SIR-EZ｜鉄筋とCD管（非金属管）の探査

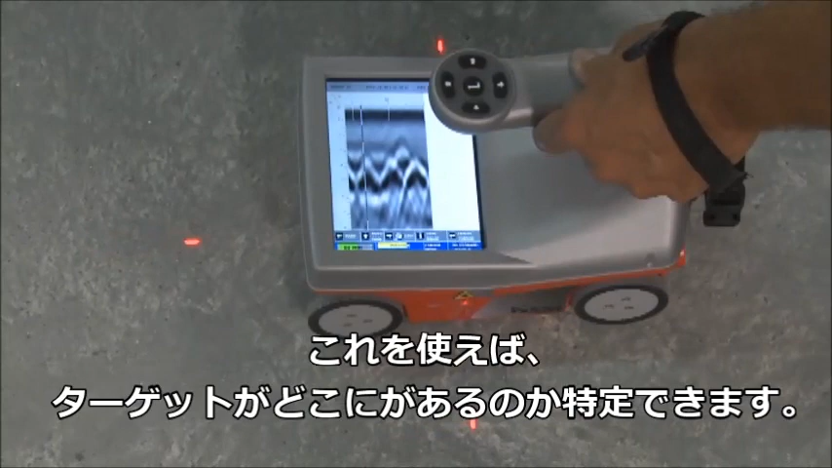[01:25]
When the backup cursor appears this shows exactly where the targets are and once I have the hyperbolas split in half by the backup cursor,